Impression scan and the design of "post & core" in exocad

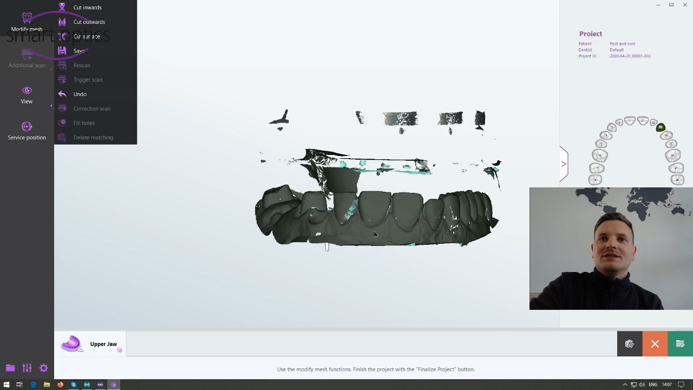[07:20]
you can also use the old cutting way
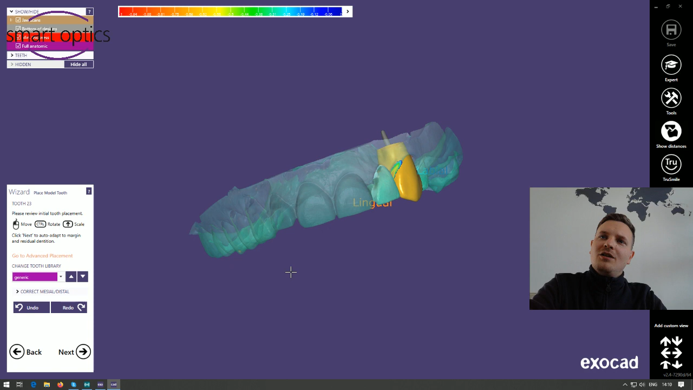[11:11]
and now the crown will be generated and i'm able to do some freeforming here in this case i will